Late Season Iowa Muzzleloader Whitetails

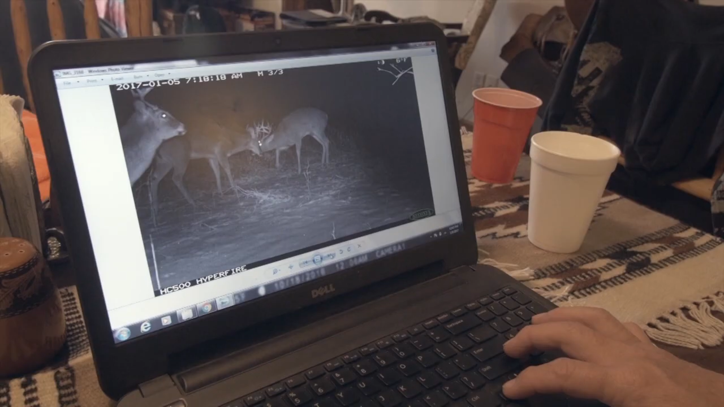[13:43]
That's a split two buck. That's the one I seen last night. We reviewed the card. There's a big non-typical on there.